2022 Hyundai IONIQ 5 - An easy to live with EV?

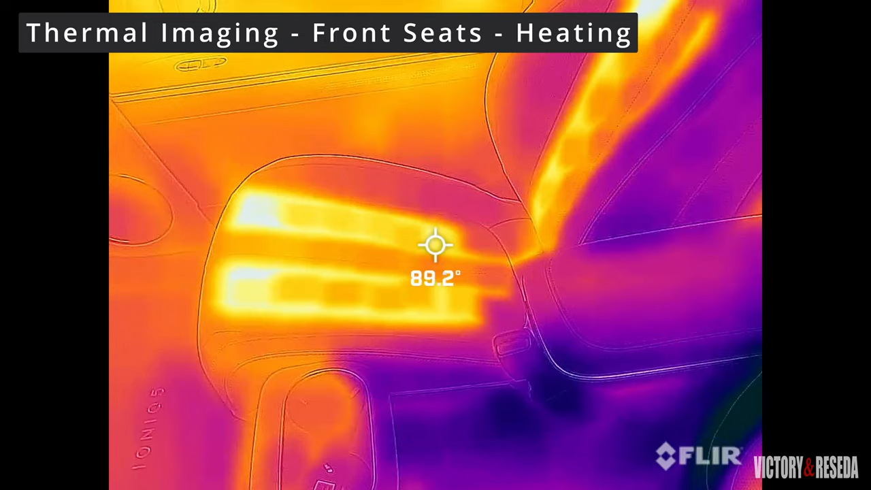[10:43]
the front seat backs showed satisfactory heating coverage for the lumbar and middle back areas for performance from the front ventilated seats thermal
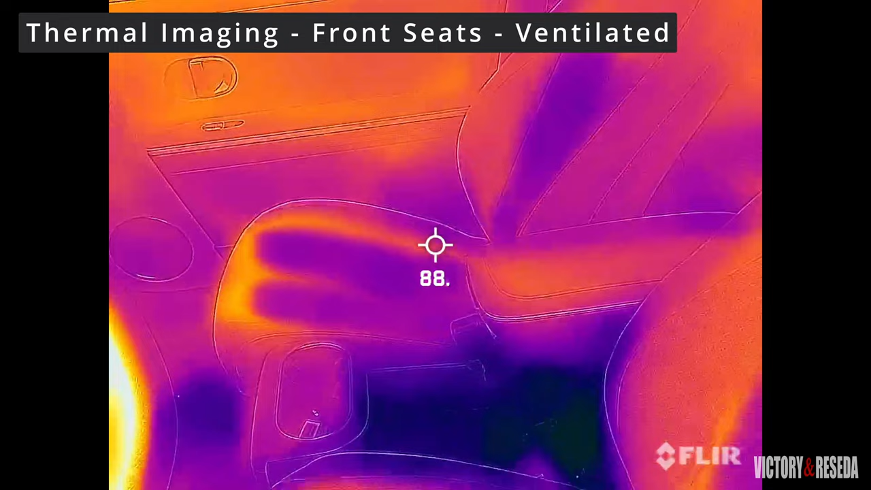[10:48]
imaging showed excellent coverage with the contact areas on the seat bottoms and back areas
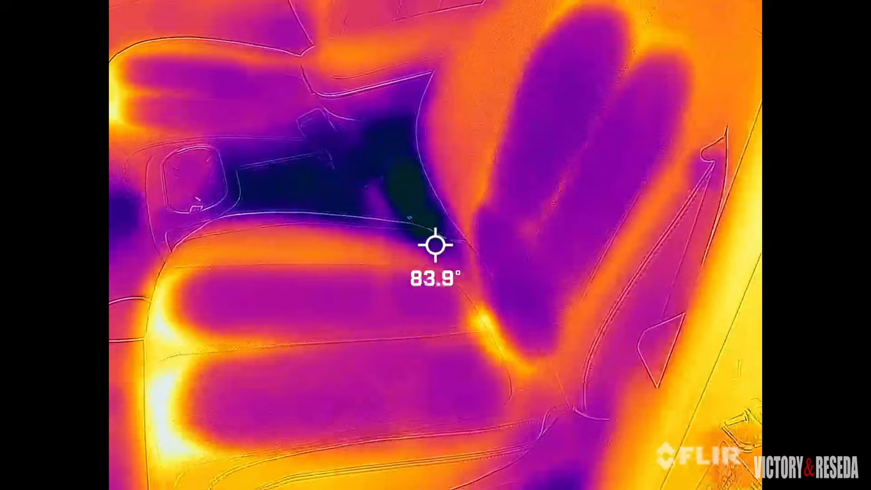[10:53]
the heated steering wheel indicated good overall heating coverage we also
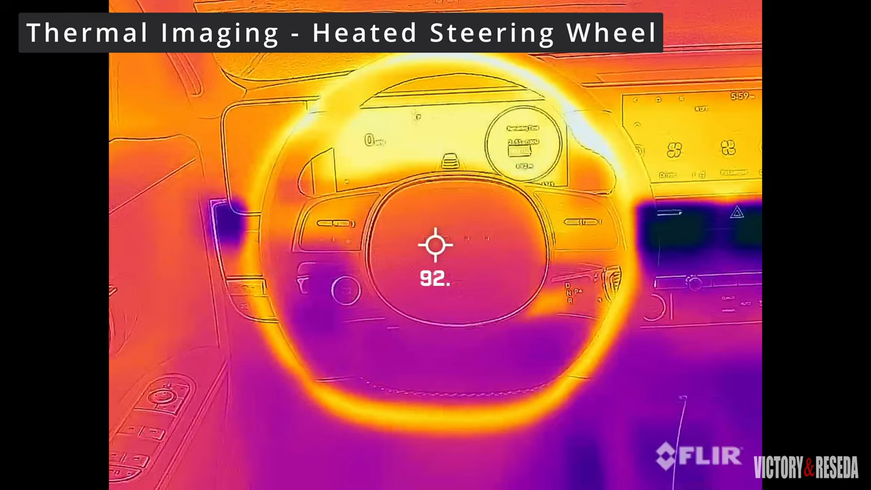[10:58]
noticed some warmth from the lcd instrument and infotainment screens